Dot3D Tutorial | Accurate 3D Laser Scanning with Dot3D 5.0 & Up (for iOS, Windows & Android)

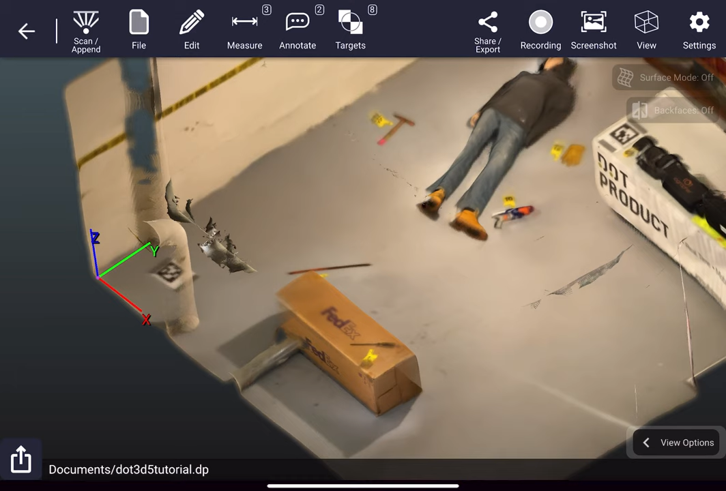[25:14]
blue, XYZ origin rendering, showing what we set earlier.
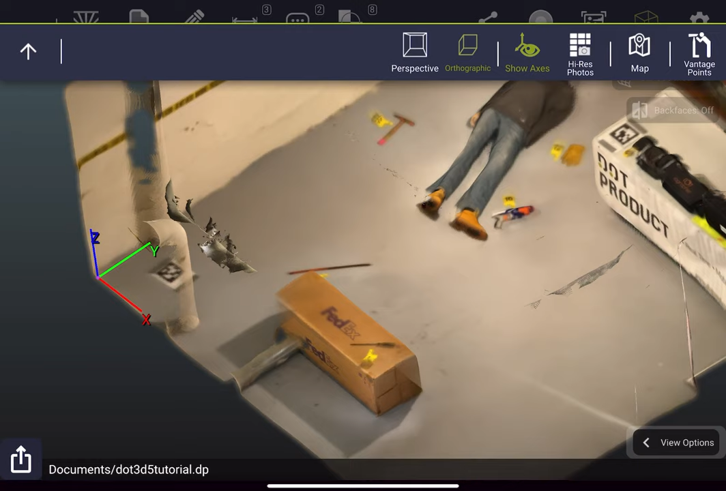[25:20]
Now if I go to vantage points top, now we're looking straight down on that orthographic view of the floor plan.
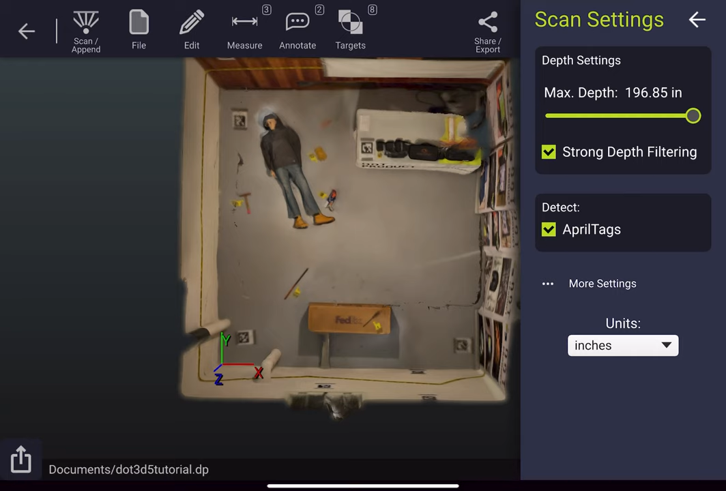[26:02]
For most iOS users, these settings should be left alone, but you can adjust your max depth, toggle the strong depth filtering, which really should be left on at all times, and toggle your April tag detection, which should also be left on assuming you are using April tags as recommended. One setting here that you certainly are welcome to edit are the default units for your instance of dot 3D.
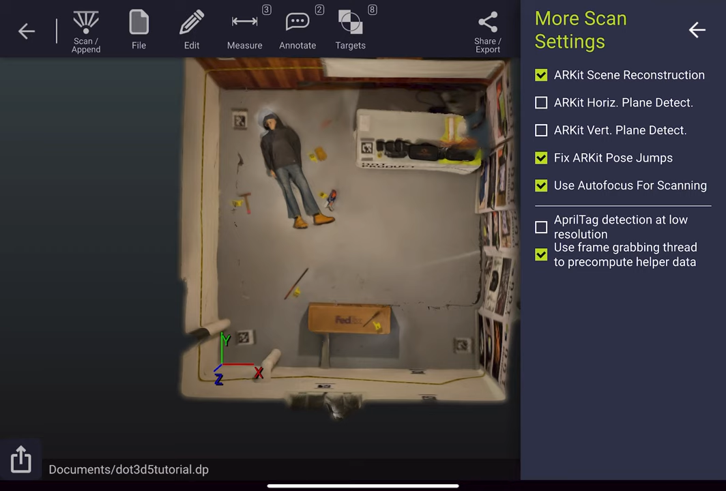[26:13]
Under more settings here, you have some more scan settings that should generally be left alone outside of a unique troubleshooting scenario. Now we'll go back to the main settings tab, where you can see you have the scene rendering settings that were touched upon at the beginning of the video,